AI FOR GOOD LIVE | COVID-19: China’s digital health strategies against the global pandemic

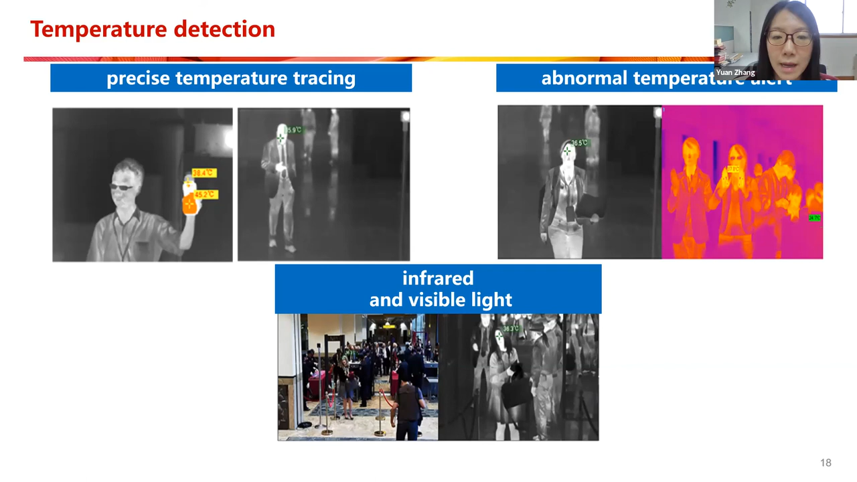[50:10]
temperature tracking in areas with heavy traffic passenger flow, like train station, metro station, and entrance to shopping mall, etc. And mask recognition algorithm is implemented in certain scenario,